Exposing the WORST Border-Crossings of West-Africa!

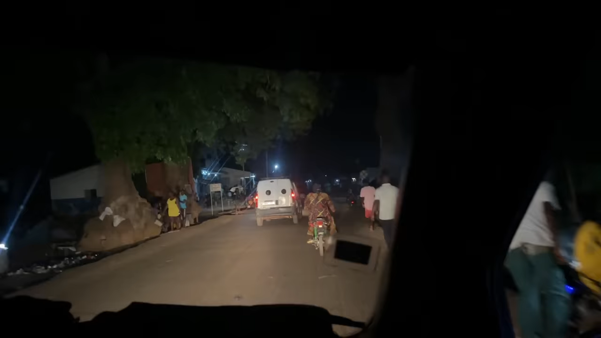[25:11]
बिल्कुल ही हालत खराब कर दी थी आज तो इन्होंने।
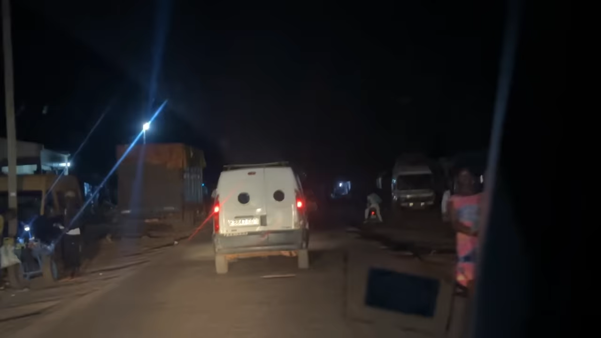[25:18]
थोड़ी देर में सड़क सुनसान हो जाएगी बिल्कुल, पहले ही इतनी लेट हो गए, 9 बज रहे रात के।
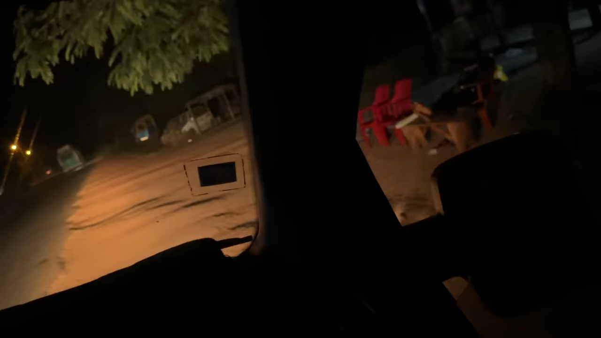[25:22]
300 मीटर चले थे फिर रुकवा लिया पुलिस ने। अभी कोई बुल्ला करके टाउन आ गया भाई, और पागल कर दिए इनने भाई पुलिस वालों ने।